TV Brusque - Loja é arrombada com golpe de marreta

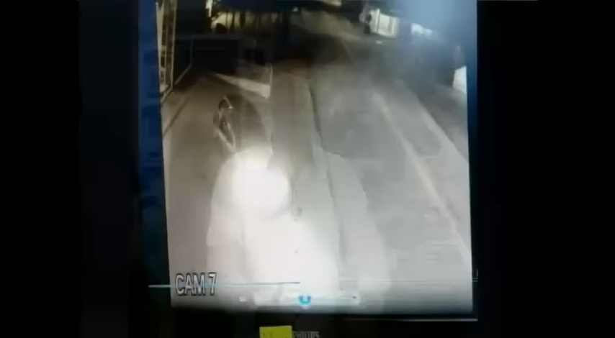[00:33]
marreta O paralelipípedo não deu certo E aí os caras chegando num gol Nessa loja aí que já foi alvo Três vezes, olha lá O cara rápido vai lá e mete a marreta na porta de vidro E aí sai o segundo elemento O terceiro fica dentro do carro, fica de bisu ali A polícia chegar aí só pra ver O cara deixava os dois lá Mas aí o seguinte,
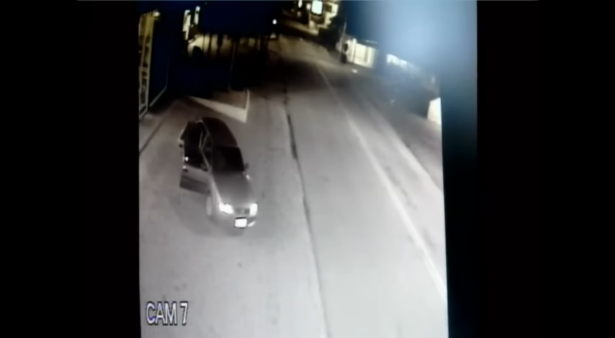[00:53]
levaram 27 relógios Mais 90 peças de roupas E ainda mais alguma coisa que estava no mostruário O prejuízo grande no dia 12 de junho Isso por volta de 2 horas e 46 minutos São vários anos, olha só Mas a audácia do valer E tudo
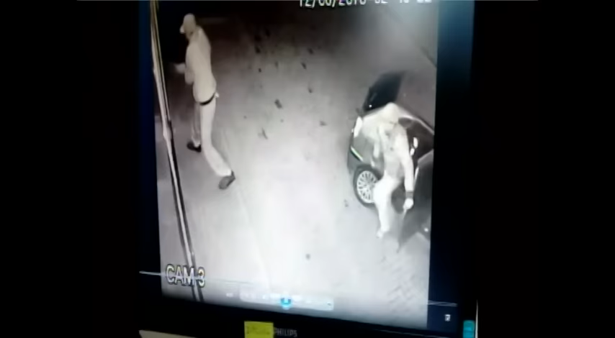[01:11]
indica que sejam os mesmos vagabundos Que tentaram no mês de maio Arrombar a porta com o calçamento E aí a ação desses vagabundos é rápida O outro fica no carro ali, ele abre a porta Rapidamente o cara enche o carro Durante a madrugada Enche o carro,